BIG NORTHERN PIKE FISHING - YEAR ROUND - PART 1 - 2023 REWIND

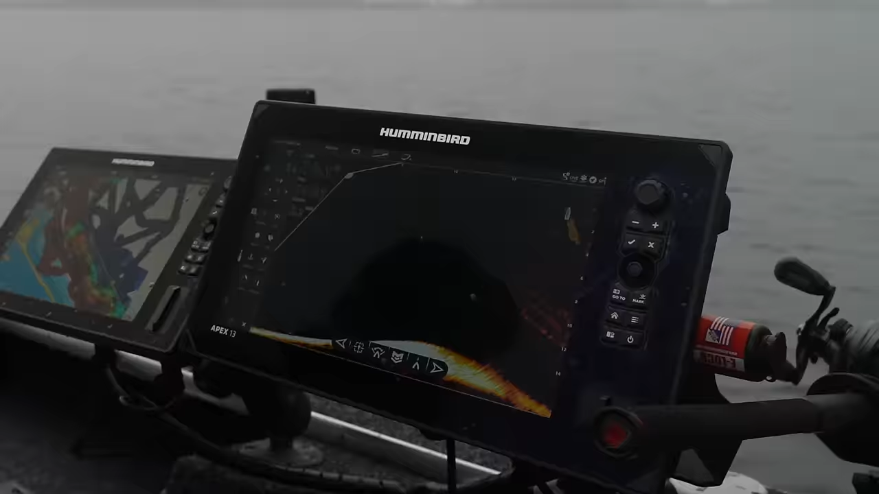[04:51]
Meters behind the boat, and it's running at 6 meters.
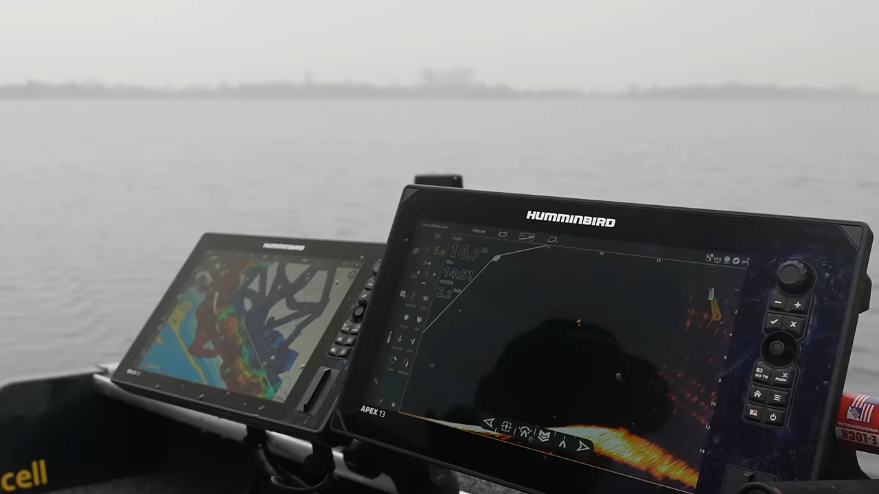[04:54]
I want to run it at like 8, so I'm gonna run it 15 meters behind the boat. All right, with the paravan on, 15 meters behind the boat. But my rod tip going down is probably gonna run like, still I can see it.
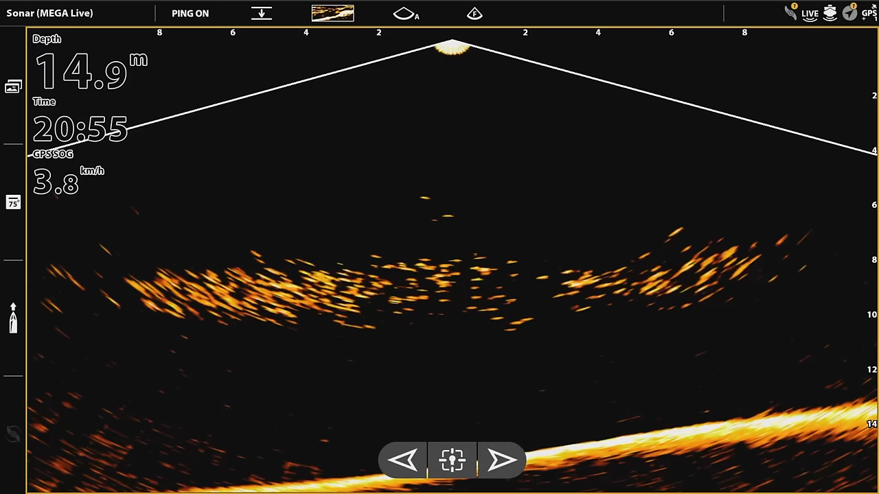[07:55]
On screen: depth 14.9 m, speed 3.8 km/h
Now, winter is often uncomfortable, but it has big and heavy rewards in store. In recent years,
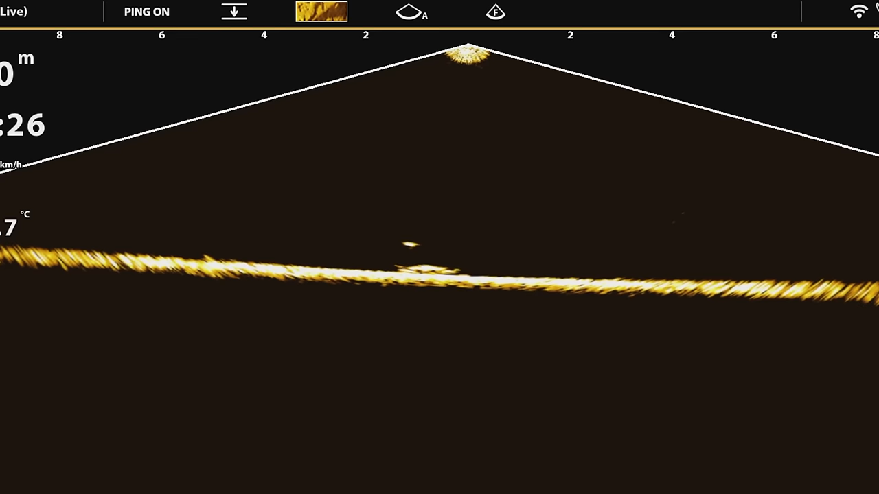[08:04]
we started to appreciate the shorter days even more with the introduction of live technology. We've been fishing with the Mega Live almost 3 seasons now, and especially in down mode, it is an amazing piece of kit that offers a lot of fun during the shorter days of the year
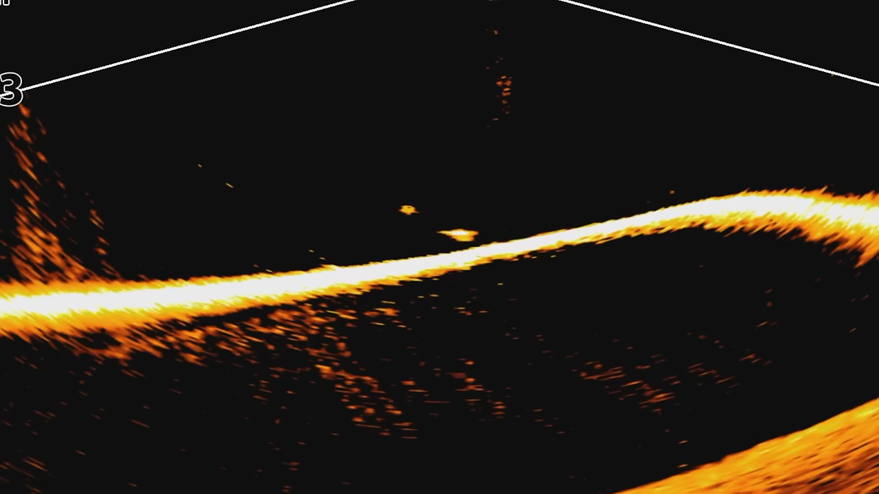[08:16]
when fishing in the dark is most effective.